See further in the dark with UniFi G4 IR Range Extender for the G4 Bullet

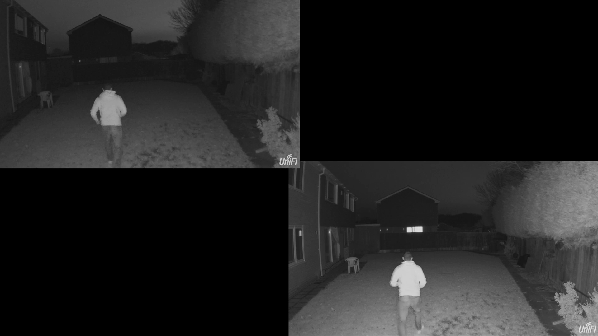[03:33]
So here are the two side by side pictures of one with the infrared on and one with the infrared off. I'll let you take a guess first and actually the one in the bottom right hand corner is the one with the extra infrared on. So you can see you can see a lot more of the garden the pictures towards the back is a little bit more clearer and you can make the person out a little bit more closer. So overall it definitely is worth buying this if you need the extra IR range.